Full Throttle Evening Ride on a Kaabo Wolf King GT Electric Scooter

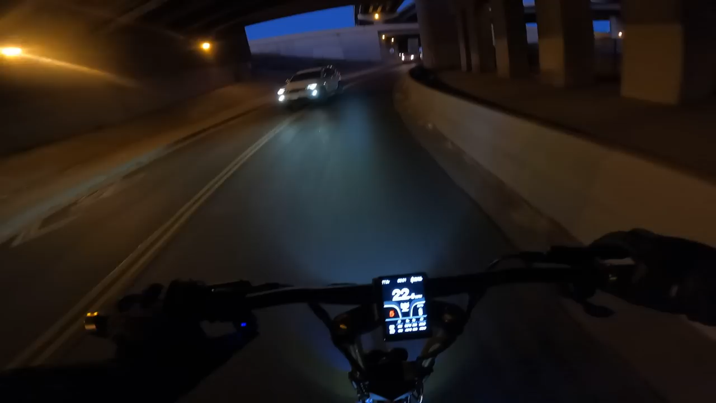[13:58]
What the heck was that person doing driving in my lane? Holy cow, that could have been bad. I first met my wife, she was going to school over here, and I used to pick her up from school over here in the downtown Denver area. But this is a pretty cool campus in the middle of everything.
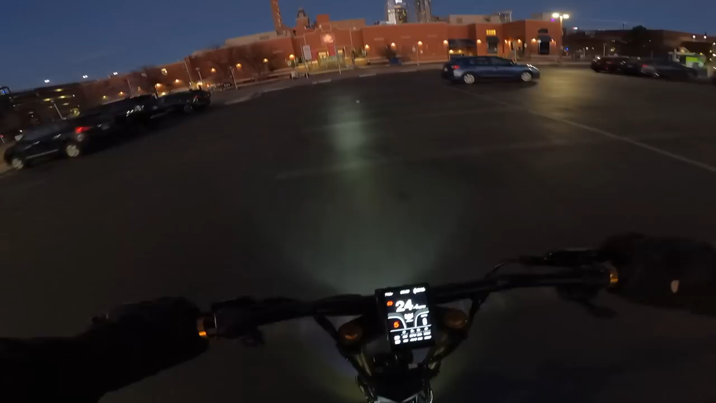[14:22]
This is the Tivoli building, which is the oldest building on this campus. It's now a brewery as well, but also the main student lounge, student campus center. See, that one's a little tough to like lift and throttle off of those.
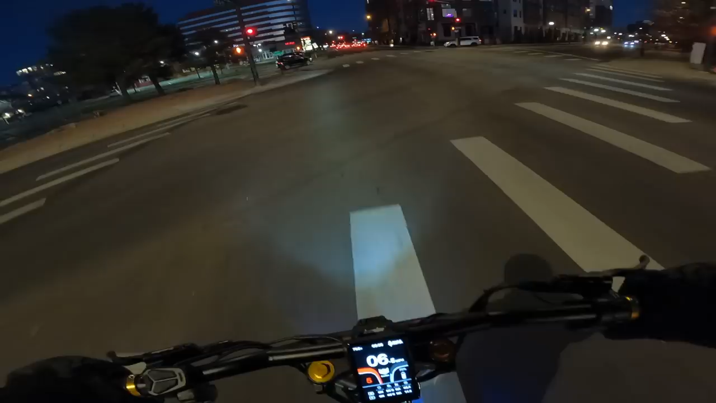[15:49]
And the front motor is 58 degrees Celsius right now, so it's pretty hot. 51 degrees Celsius, and I don't know, I need to figure out if it's the motor or the controller, but either way, it's really hot. not the best. But I'll beat down the scooters to see if they last for you guys, because ultimately there's gonna be a lot of people who do it like me,
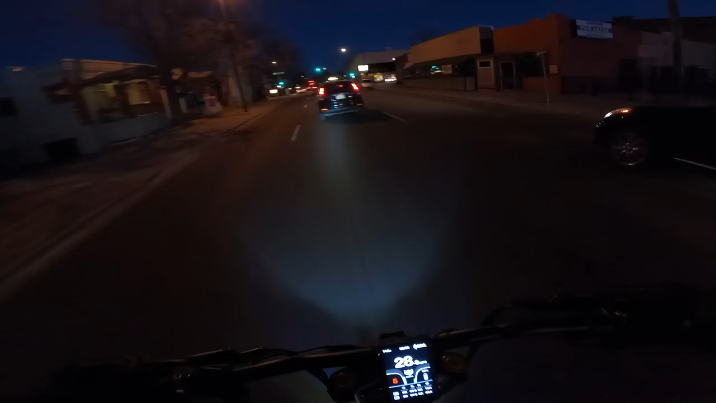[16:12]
and there's gonna be a lot of people who never unleash the full power of the scooter, but would like to know that if they do want to go fast every once in a while, that they aren't gonna kill their scooter. But as you can see, for me, I've done 100 miles of this riding, and it seems to be working just as great as it did on day one. The new tires are puncture resistant, so that's what's really amazing about this scooter is you can pretty much put a nail through it and it's gonna self-seal itself. It has this really like gummy, tacky stuff on the inside of it, similar to what run flats have.
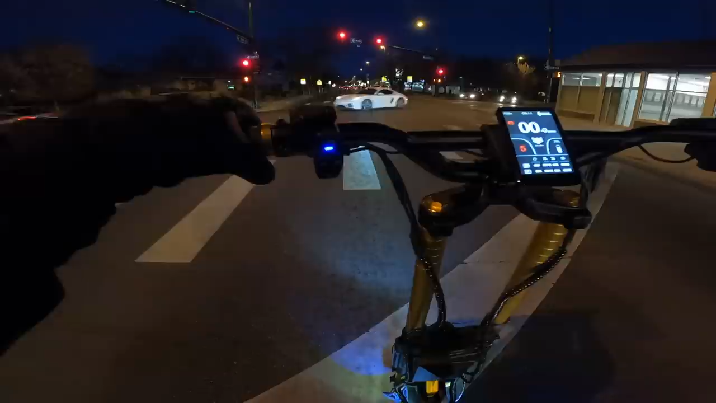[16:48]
I feel like I'm a racer every time when I'm at these lights, because you can see those countdowns of the hand, 3, 2, 1, and then turns yellow. Then it's like getting up on your scooter, getting ready to go. And then pressing as hard as you can. Yeah, the turn signals on here are very worthless because they put that smoked out cover on it. I don't know why they did that. It just defeats the whole purpose of having tail lights.
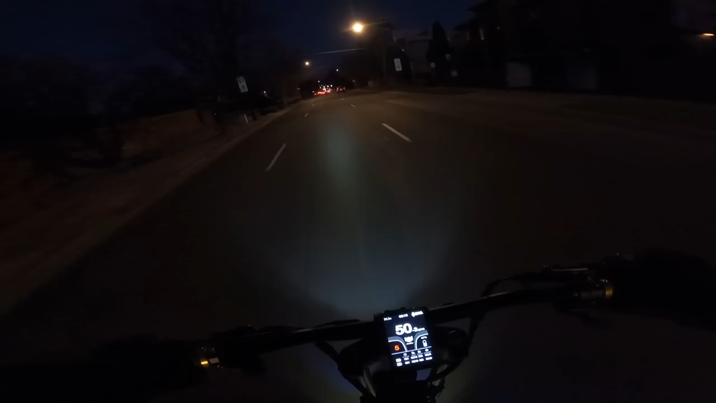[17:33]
So even at 50% voltage, yeah, because it's resting at 73.2, so it's about 50% voltage. It's sitting at about 50% and letting me still go 55 miles per hour, so pretty good there. I got no complaints about that. I'm gonna go ahead and get up on this sidewalk area and do it this way.